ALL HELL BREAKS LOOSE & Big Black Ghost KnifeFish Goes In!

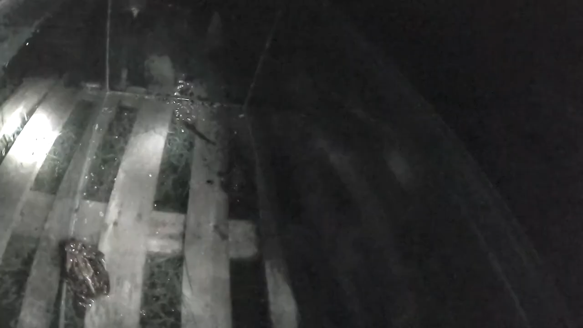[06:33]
that's a normal size and look at that mother he's huge it's
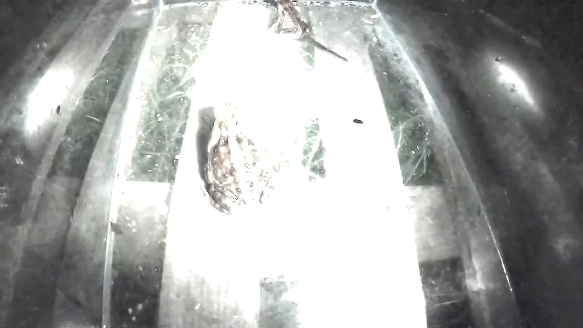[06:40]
like he ate one of the fish or some crap it's absolutely huge